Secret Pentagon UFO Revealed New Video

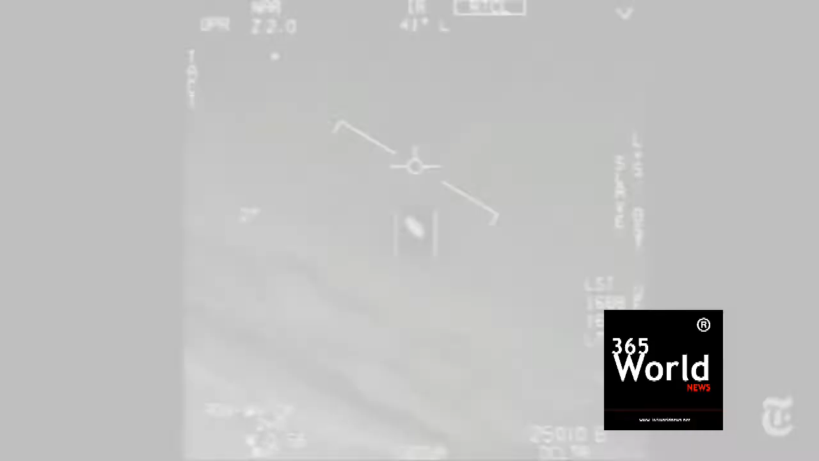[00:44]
flying object spotted by two navy fighter pilots flying high above the clouds